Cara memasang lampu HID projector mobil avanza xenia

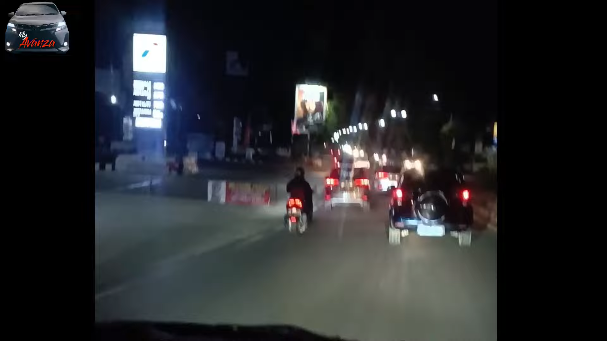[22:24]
Hasilnya, lampu HID ini lebih terang dari lampu jalan, serta lebih terang daripada lampu kendaraan yang lain. Meskipun begitu, lampu HID proyektor ini tidak akan menyilaukan mata pengendara lain karena memiliki cut-off yang sangat rapi,
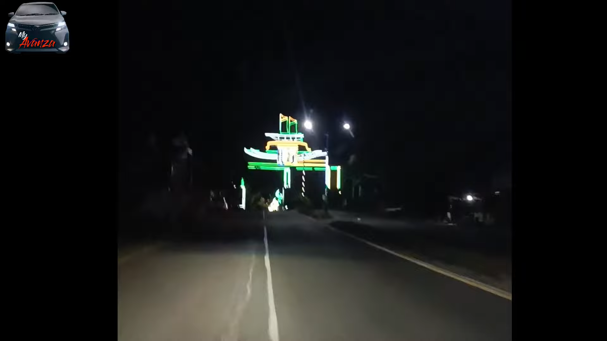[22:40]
bahkan sangat flat.
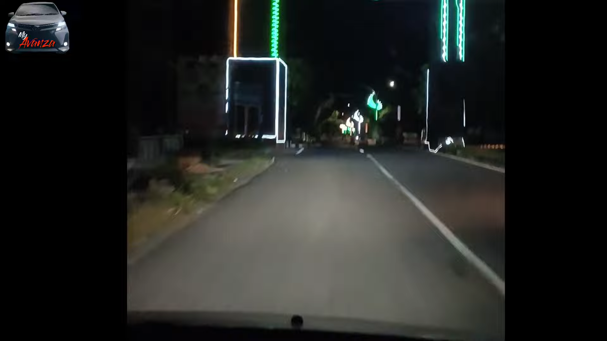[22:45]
Lampu standar kendaraan lain pun yang sudah cukup terang masih kalah terang dengan HID proyektor ini.